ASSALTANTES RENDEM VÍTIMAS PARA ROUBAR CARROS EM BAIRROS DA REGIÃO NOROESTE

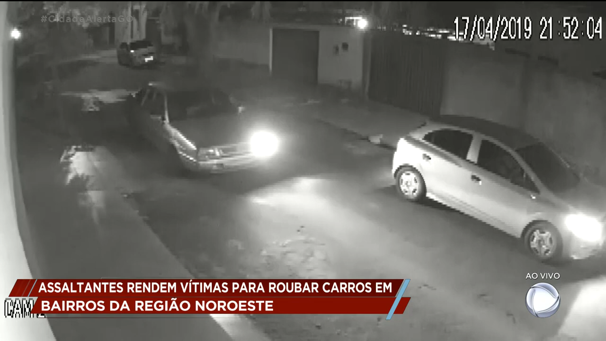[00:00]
Foram minutos de terror. No carro estavam dois adultos, um idoso e uma criança de 11 anos.